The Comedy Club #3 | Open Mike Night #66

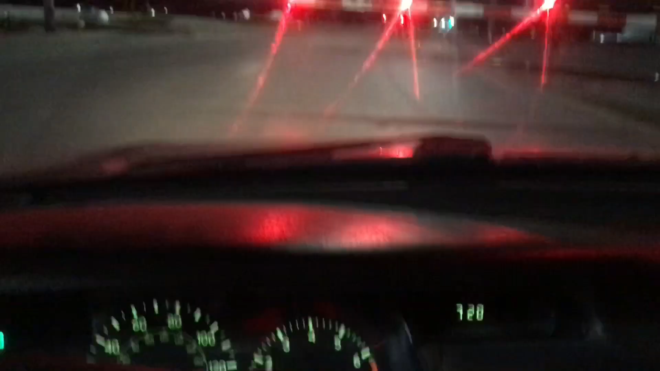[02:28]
Yo, longest train ever, dude. It's been over 15 minutes.
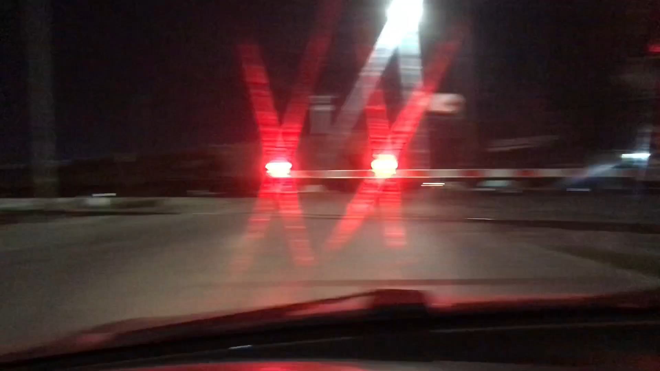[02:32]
I'm worried I might miss the mic.
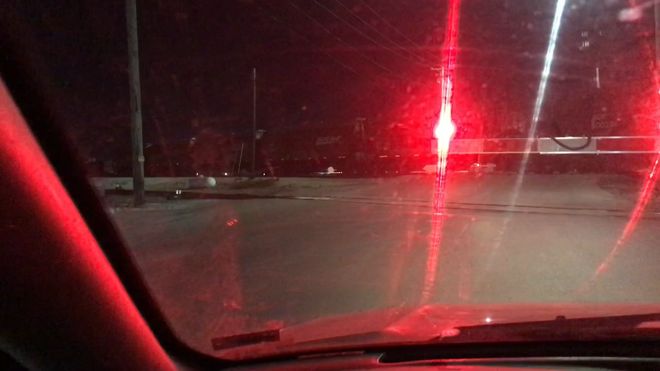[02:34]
Let's go, baby. I see the end of the train. The caboose. Raise the gates. Fuck. I'm about to go around these shits. Fuck it, man. If I die in a train.